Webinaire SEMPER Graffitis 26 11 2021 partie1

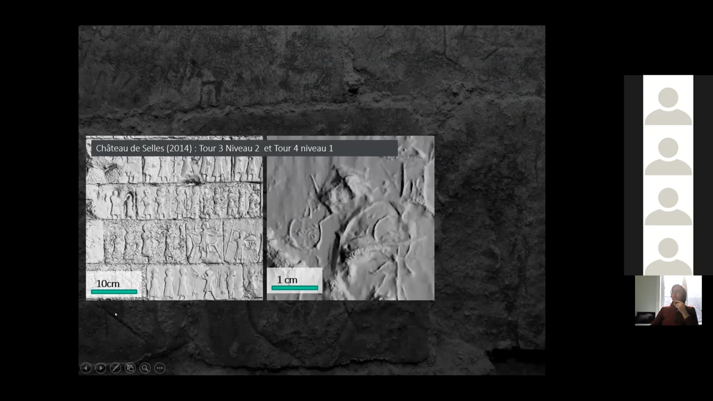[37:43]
Et puis, on les a bien, bien enregistrés. Une autre utilisation de ces images 3D, c'est forcément l'accès à la profondeur des creusements, des tracés. Et là, par exemple, vous avez une cartographie des profondeurs de creusements de ces bas-reliefs, de ce Saint-Georges, par exemple, où ces images permettent de documenter parfaitement lisible les profondeurs de creusement et les aspects techniques de la production.
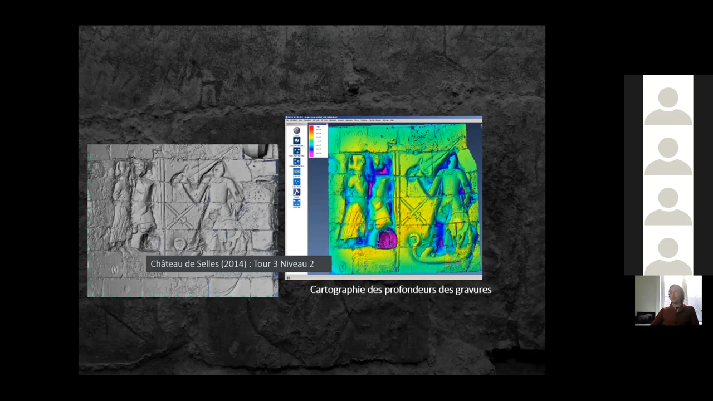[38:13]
Donc, ce que nous faisons, ce que nous produisons beaucoup dans nos études, c'est des images d'images,